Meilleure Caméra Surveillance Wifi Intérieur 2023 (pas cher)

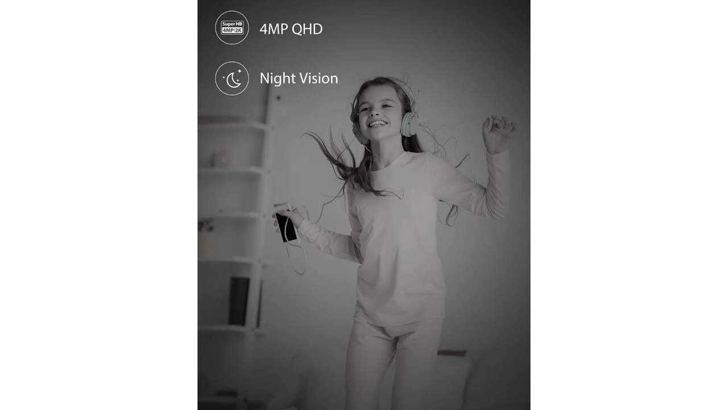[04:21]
Ce qui est largement suffisant parce que les pièces en général sont plus petites en longueur. Cette caméra est équipée d'une intelligence artificielle qui différencie les mouvements des humains et des animaux afin d'éviter le déclenchement inutile de l'alarme.